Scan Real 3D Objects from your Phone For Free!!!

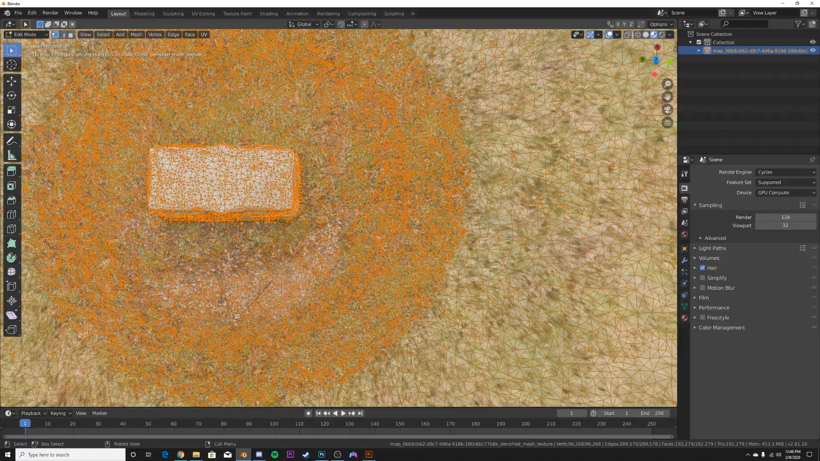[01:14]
So you can go from very, very crappy scans to really good scans. It just depends on how much effort you put into those scans, which is really cool. You can get some crazy professional stuff. The app is also cool because it's also kind of a social media. You can go on the app and look at thousands of other people's scans, some really cool stuff, cars, buildings, like full environments.
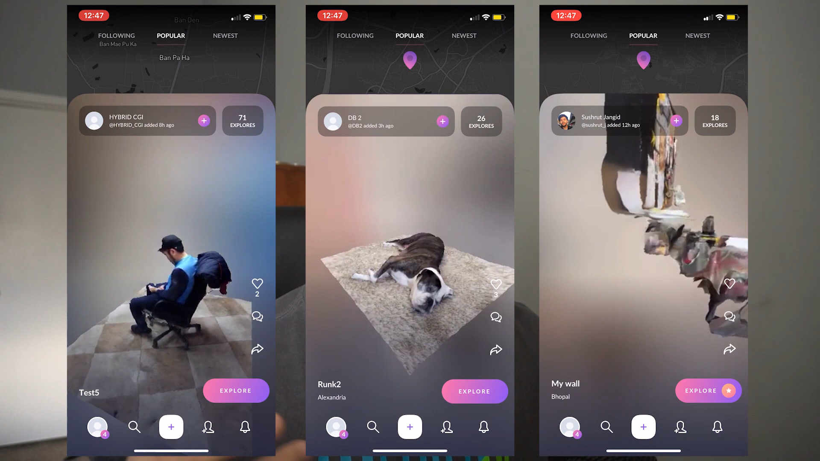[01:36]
Some people's entire rooms are scanned into this app.
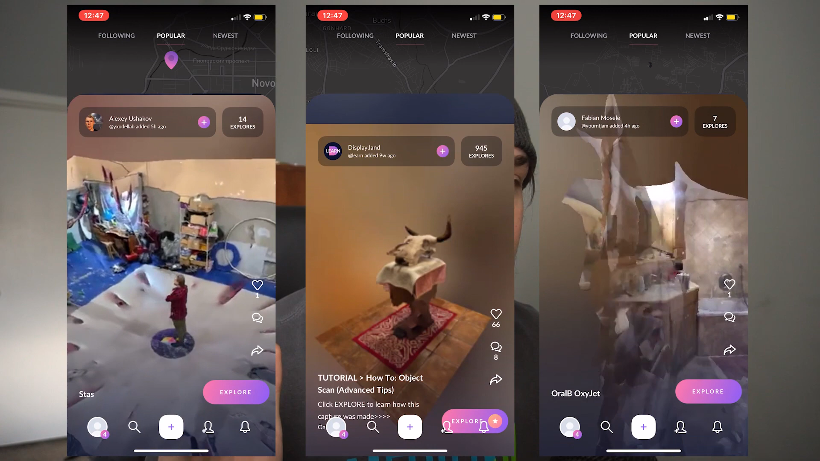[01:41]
It's incredible. You don't need a DSLR and a stitching program to do 3D scans.
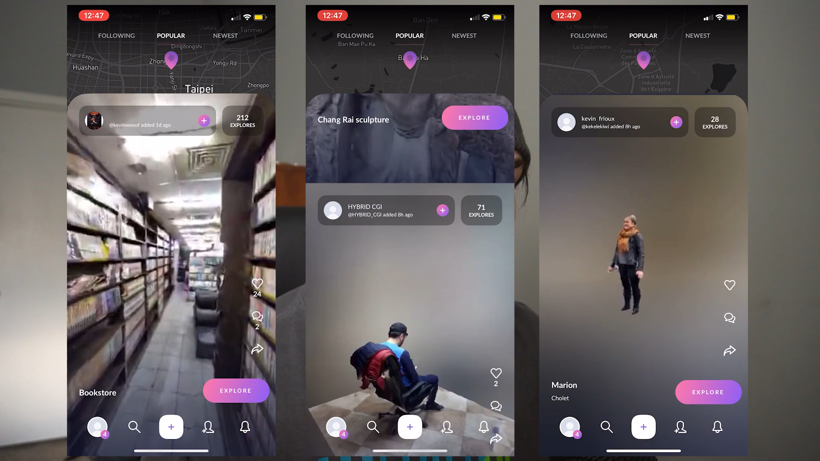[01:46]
It's really amazing. All right. So I did my scan of the little box outside.
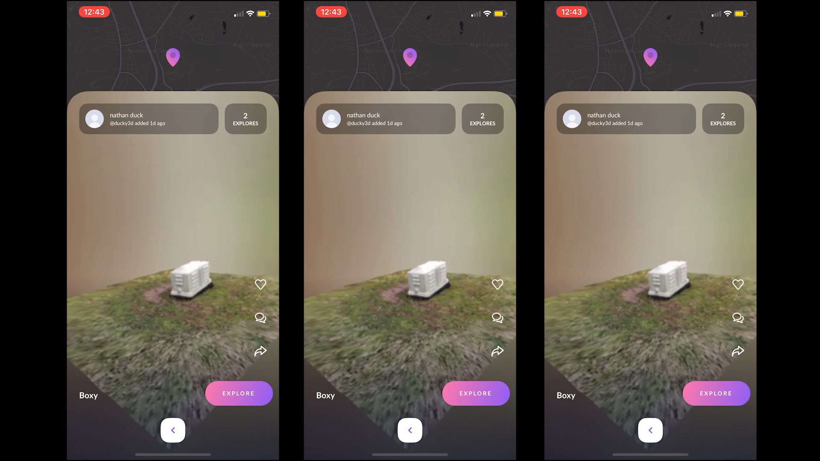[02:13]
So this is the guy right here. I have, you can see it's spinning around just that simple box I scanned.